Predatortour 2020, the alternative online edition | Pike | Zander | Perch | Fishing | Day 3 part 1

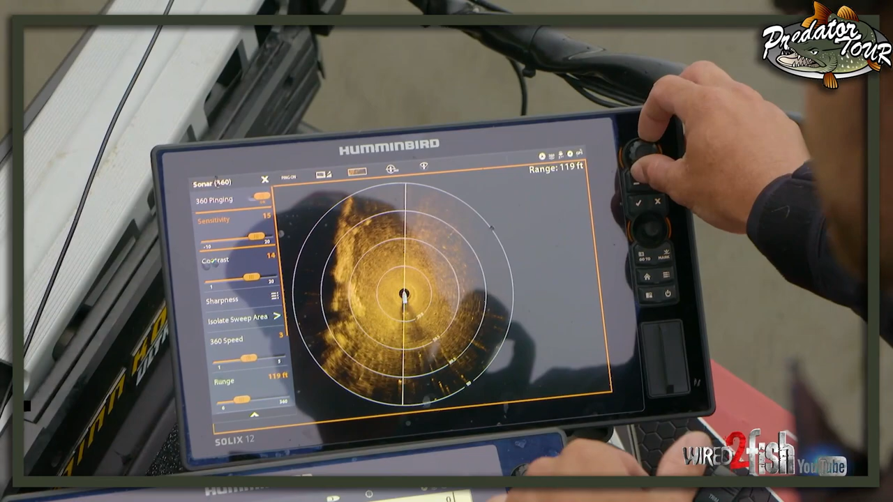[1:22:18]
Okay, and then I do the same with my contrast.
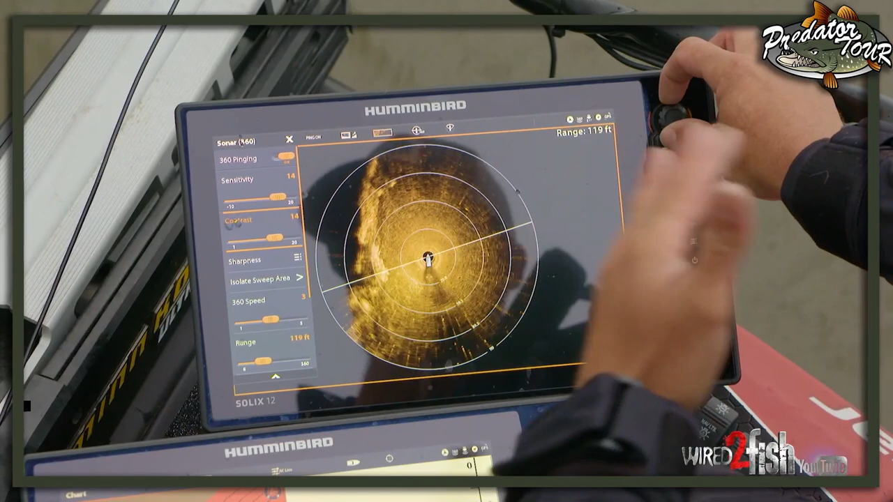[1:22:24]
I keep it about 12 to 15, 13 to 15 in that range, depending on what I'm looking for.
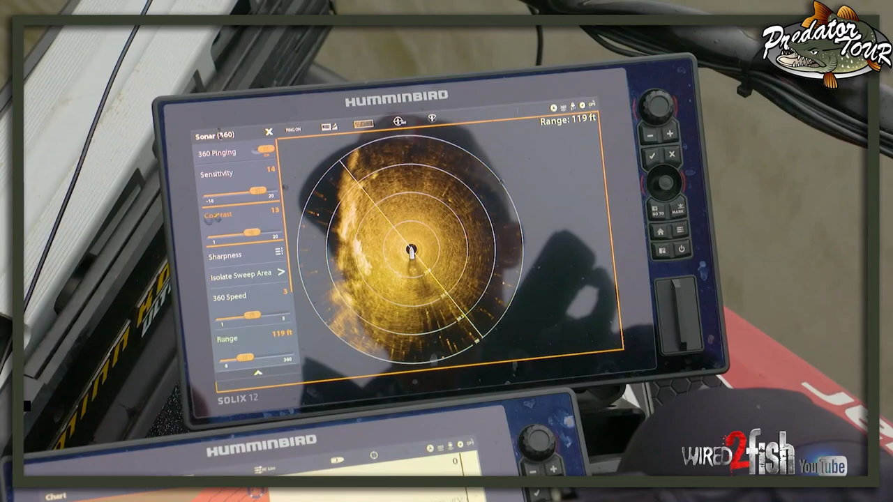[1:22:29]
And that's about it. I leave everything else the same, keep the sharpness off. And the only other thing that I will do is a lot of times when I'm fishing, I will hit zoom in one time and I'll put my range up to about 119, 120 foot so that when I'm casting, it's right on the edge of my screen, right? That's about as far as I can cast. And you can see here, we're sitting still.
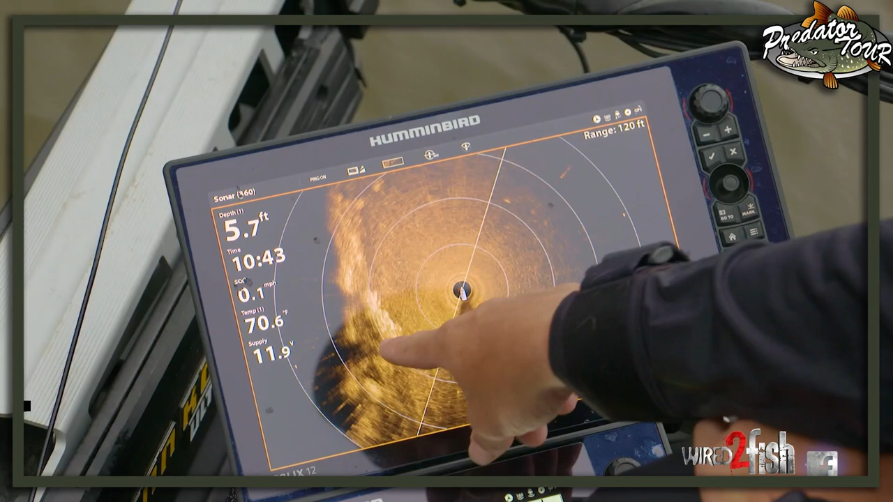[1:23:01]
On screen: depth 5.7 ft
360 works best sitting still. I can see this little grass point that comes out here.
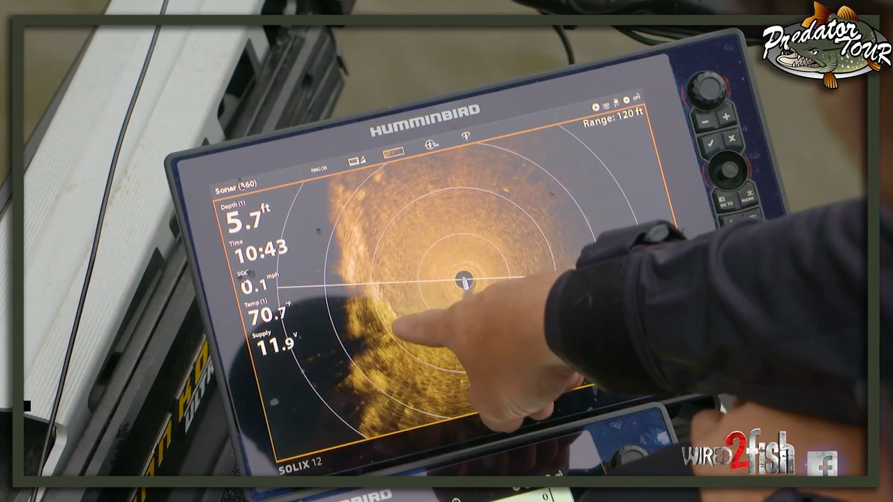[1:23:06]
On screen: depth 5.7 ft, speed 0.1 mph
We're getting a hard return here because the grass is really thick and the shadow that you're seeing
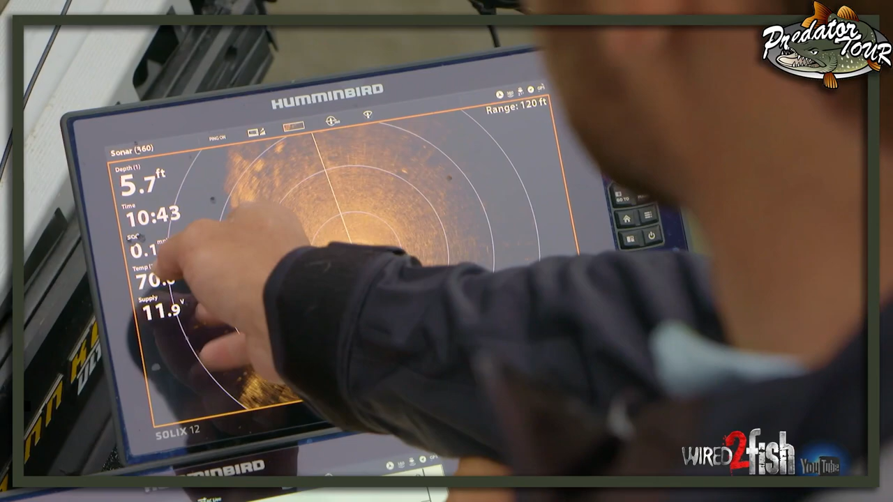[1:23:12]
On screen: depth 5.7 ft
behind it is actually the shadow from the other side of the grass. And then you're not seeing a whole lot out here because there's nothing out there.
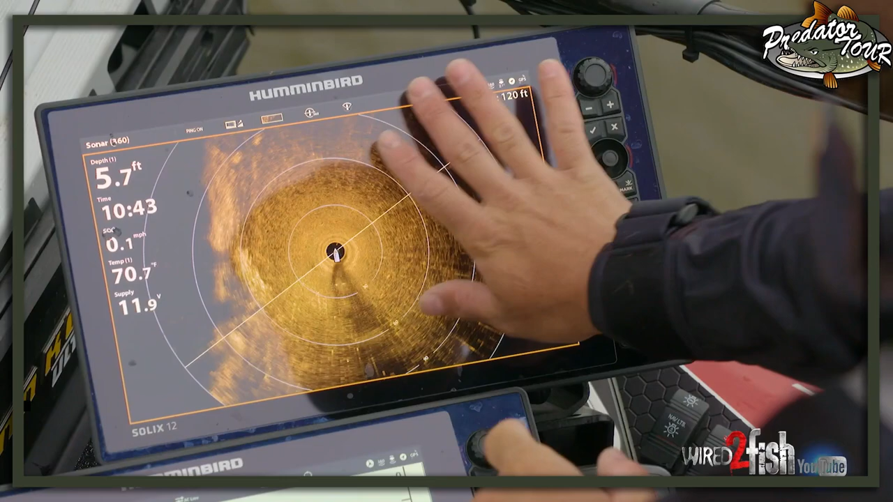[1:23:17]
On screen: depth 5.7 ft, water 70.7°F, speed 0.1 mph
And so this is just kind of a flat, nothing bank coming out.
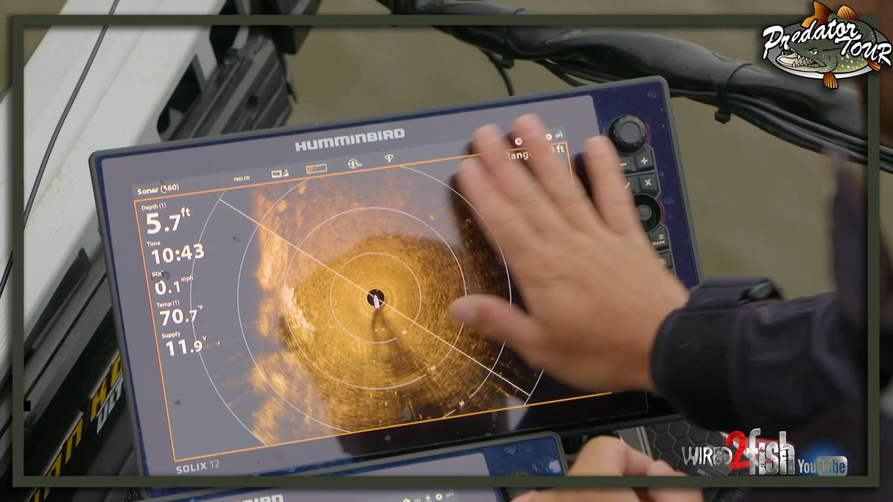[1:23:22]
On screen: depth 5.7 ft
But you see this one little hard spot here.
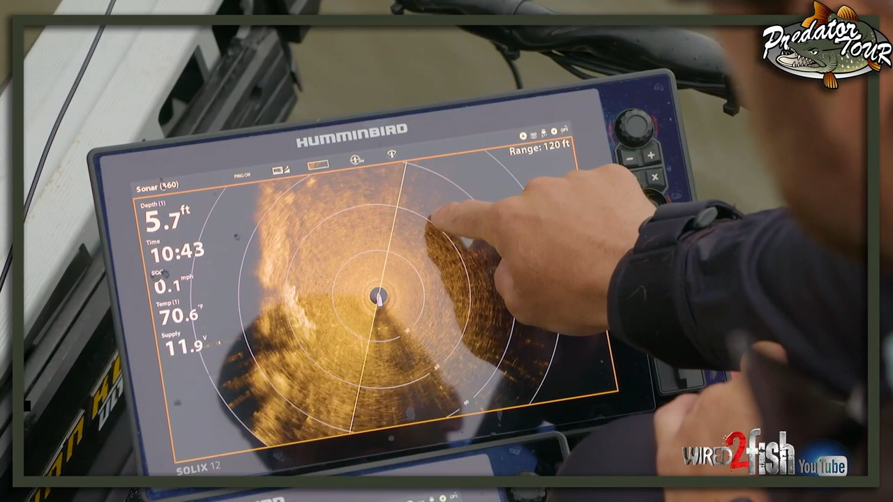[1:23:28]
On screen: depth 5.7 ft
That's a little tiny stump barely sitting up off the surface.
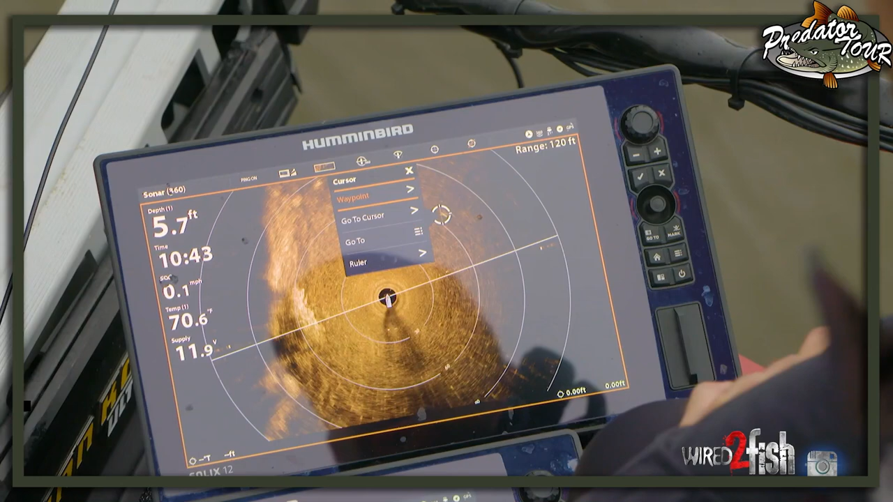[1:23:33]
On screen: depth 5.7 ft
And the cool thing is I can press and hold. I can hit go to with my Ultrex.
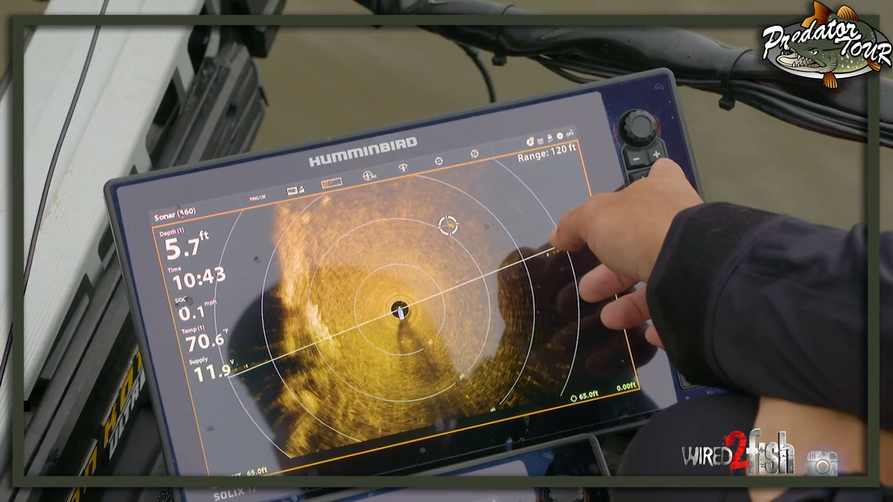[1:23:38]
On screen: depth 5.7 ft
I tapped the wrong button actually.
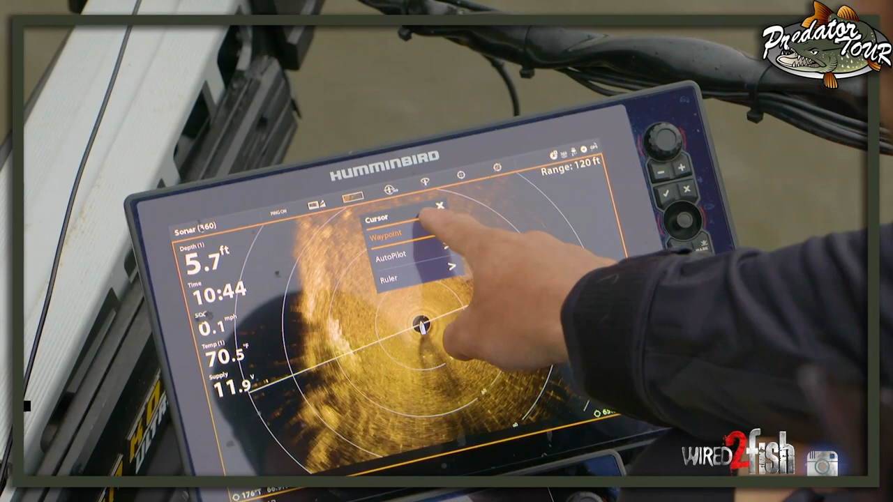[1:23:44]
On screen: depth 5.7 ft, water 70.5°F
But press, hold, hit waypoint, and all of a sudden I've got a waypoint exactly right there and it's gonna pop up on all my units.
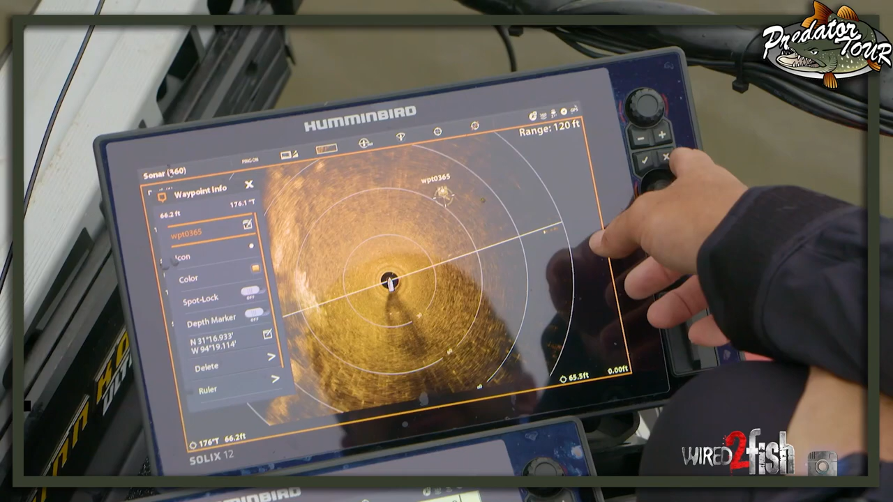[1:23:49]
So definitely the most
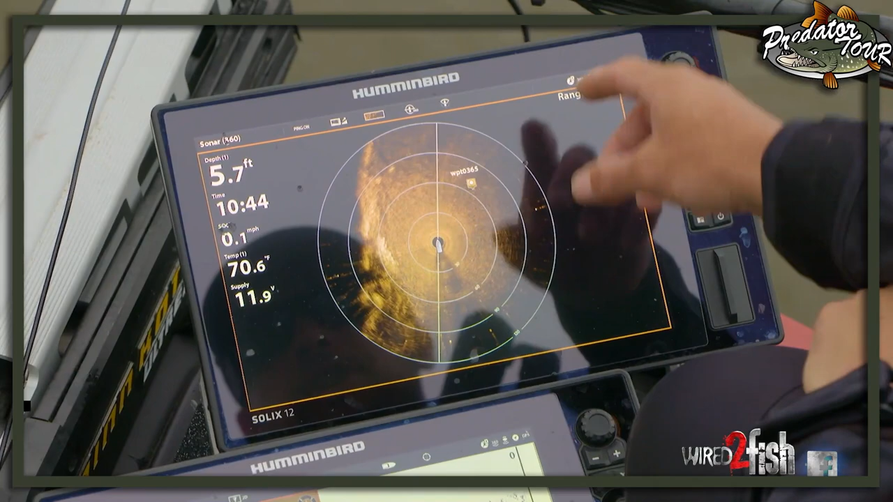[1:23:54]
On screen: depth 5.7 ft, water 70.6°F
efficient way for me to find and locate and pattern bass on the water is my Humminbird 360.
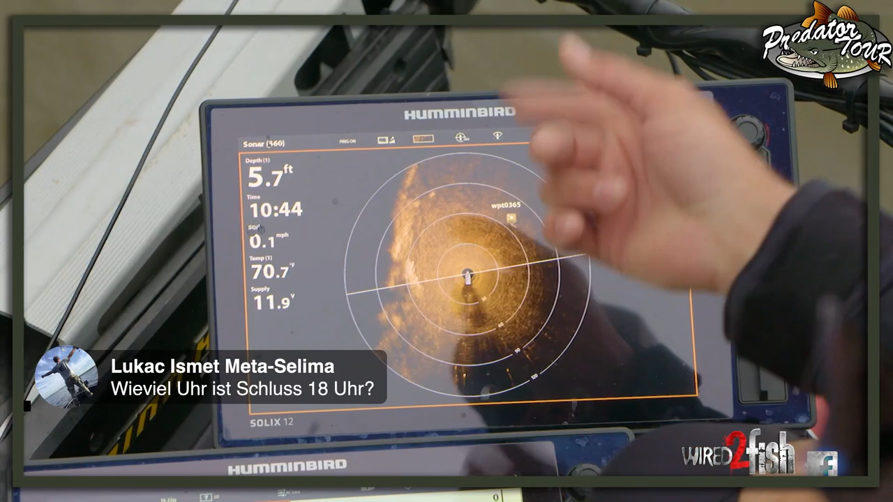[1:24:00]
On screen: depth 5.7 ft, speed 0.1 mph
One thing to keep in mind is that straightforward of the boat is going to be straightforward on your graph, right? So what is straight in front of me is here.